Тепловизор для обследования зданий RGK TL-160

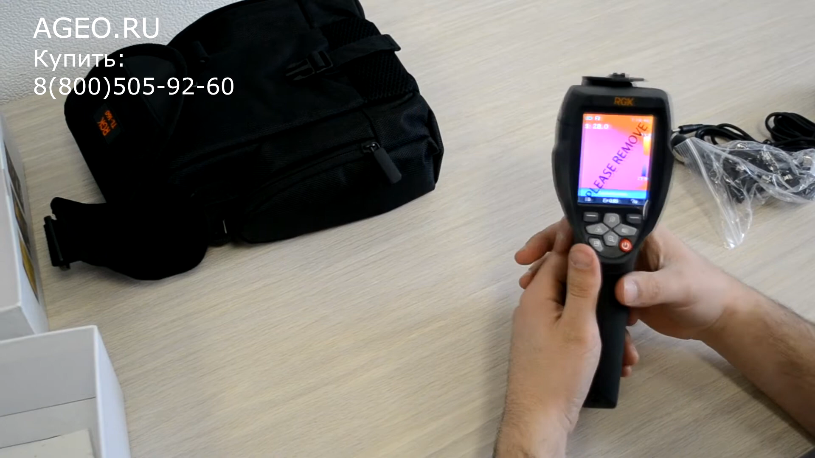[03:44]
поэтому что нам этот плизер мув не помешает вы можете измерять то разбирается качество изображения очень хорошее потому что матрица соответствующая на 160 на 120 и
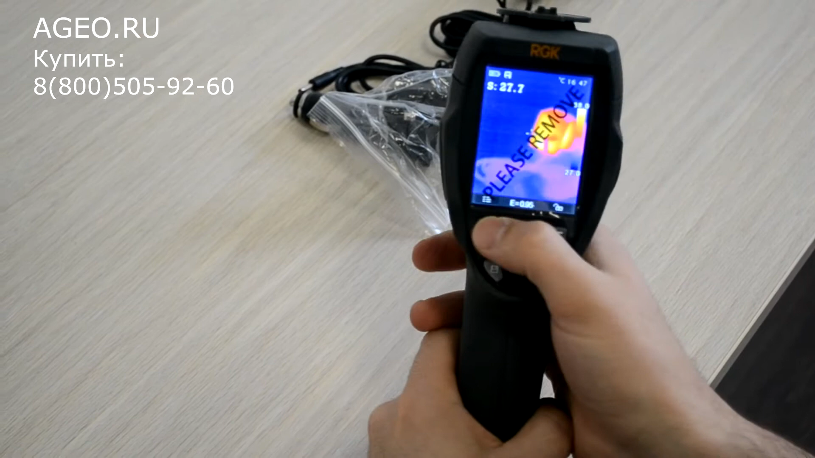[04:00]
делать очень много измерений это вы можете горячую точку холодную точку добавить вот он вам будет показывать сразу и горячую и холодную точку уберем вообще-то что-то сразу показывает вам сразу горячую точку холодную точку показывает